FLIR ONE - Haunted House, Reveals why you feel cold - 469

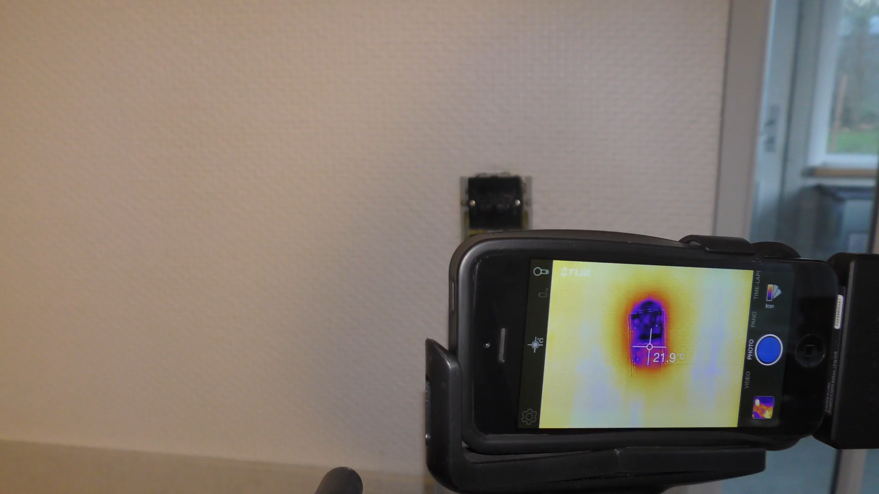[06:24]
On screen: spot 21.9°C
22 degrees over there it's almost 25 degrees
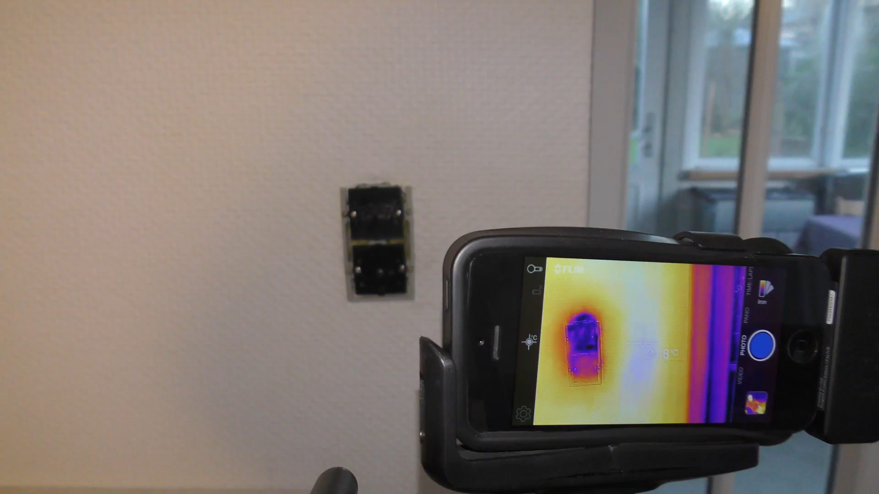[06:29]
so I need to see if I can put in some more rock wool insulation on the top
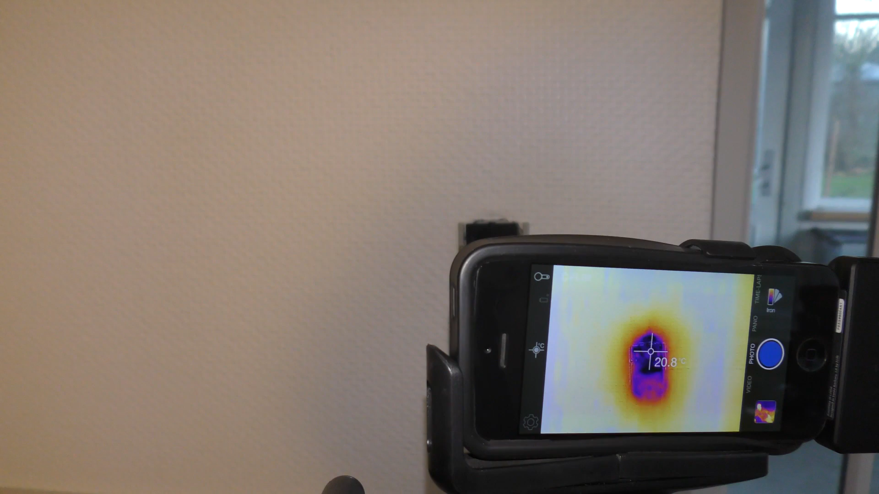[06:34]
also right there there is not as much cold air coming through it now I can feel that okay here we have moved out to the front door of my playhouse here and as you can see there is some
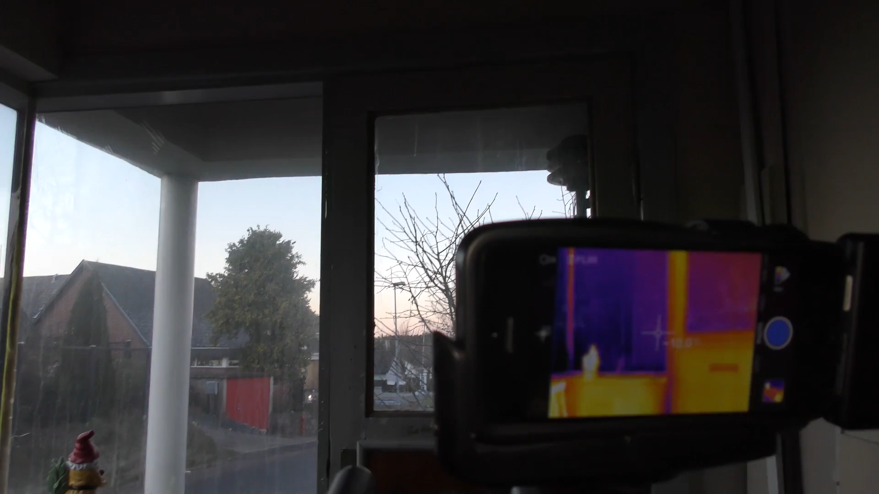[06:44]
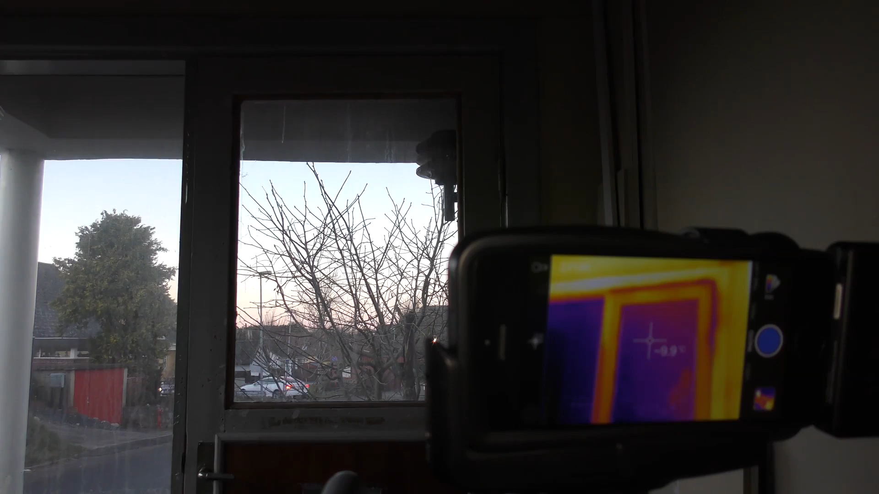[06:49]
really black lines around well up here somewhere if we go over there that would be that part
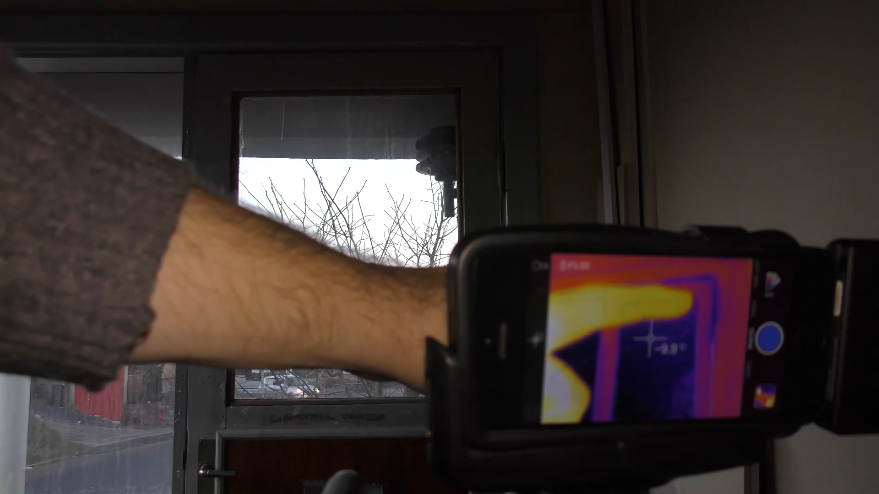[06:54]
so cold air is coming in there
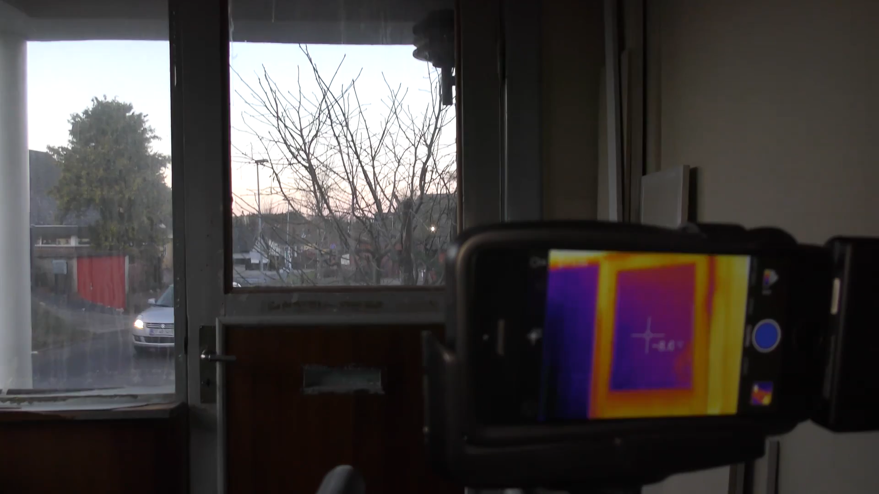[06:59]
and the same thing down here at the bottom especially over here the door is very black and on the thermal camera you can of course see that as a
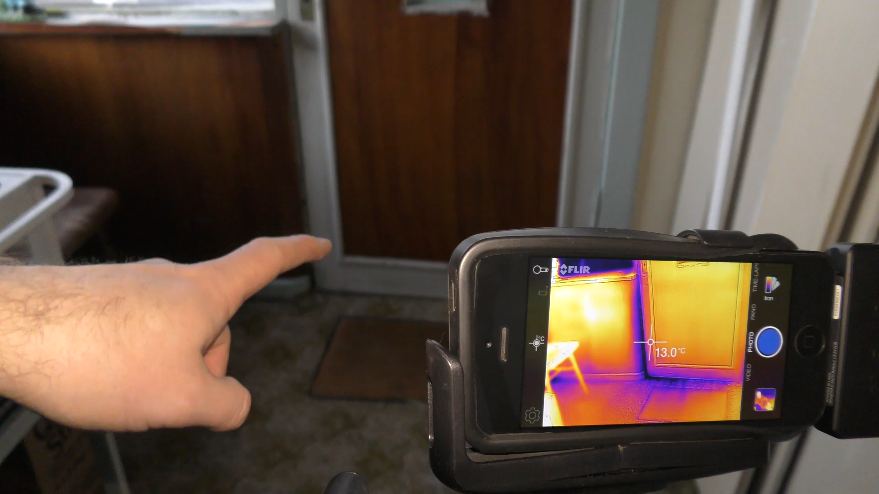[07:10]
On screen: spot 13.0°C
really black line down there so I want to put on some insulation tape there and I'll go to the basement see if I can find that because this is bad and I've been over there feeling it and it's cold air coming in it's not it's not leaving it's just oh yeah and this is a single
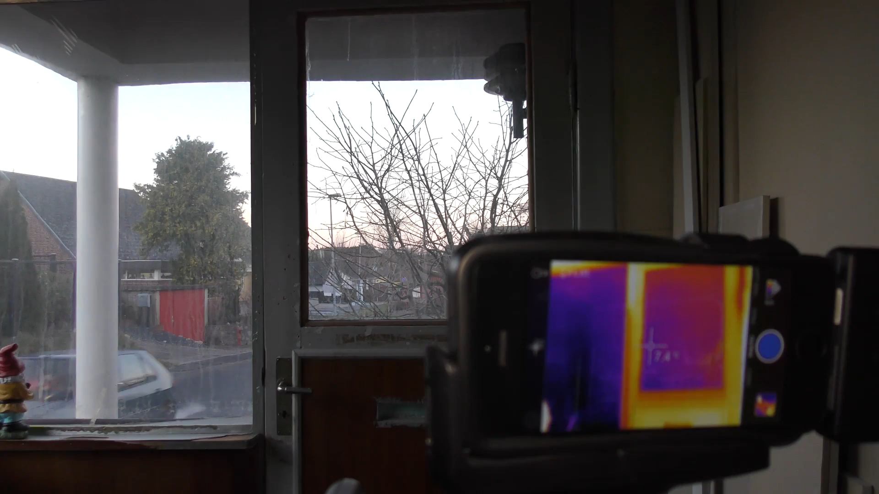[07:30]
pane of glass so that's not very hot 7.8 degrees at points over here that's plastic there's a window but there's plastic in front of the window let's see if we can point it to the cold area down here
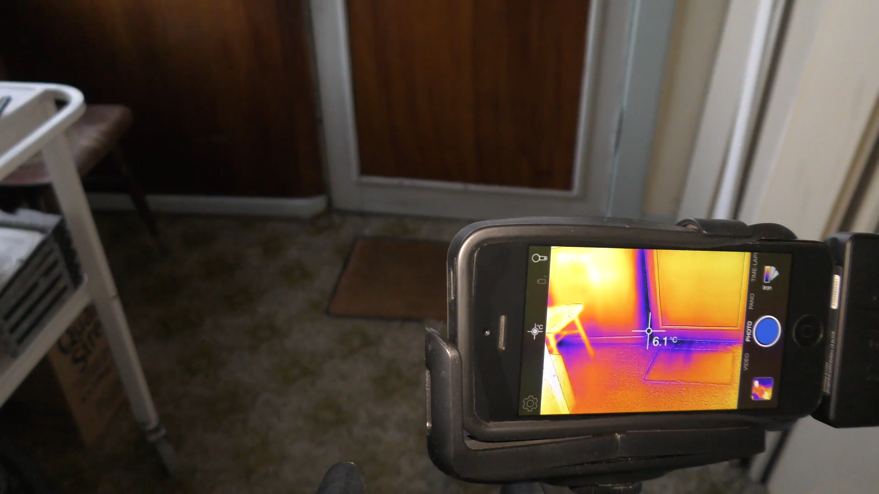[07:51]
On screen: spot 6.1°C
yeah that's we're down to six degrees or something like that so well I'll go find
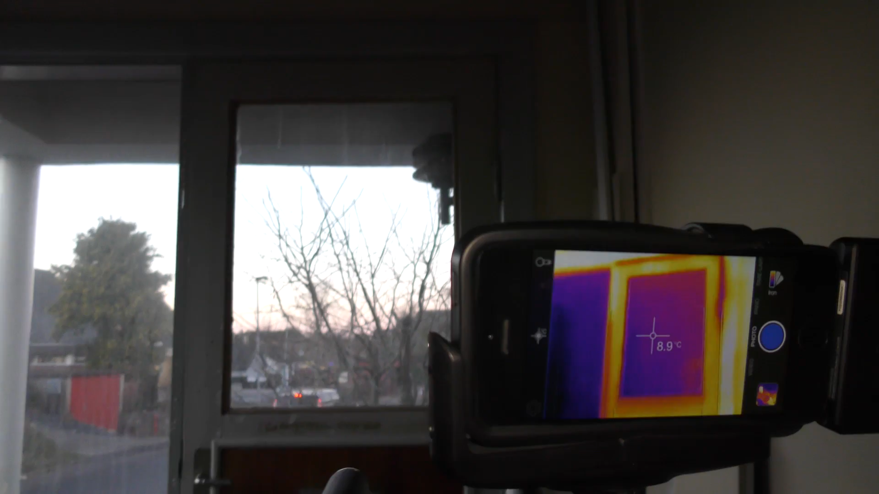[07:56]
On screen: spot 8.9°C
that in the basement and see if we can mount some of that and prevent some of that cold air from coming in so I've been cleaning this door for a little bit because it was really dirty it's still very dirty old and crappy too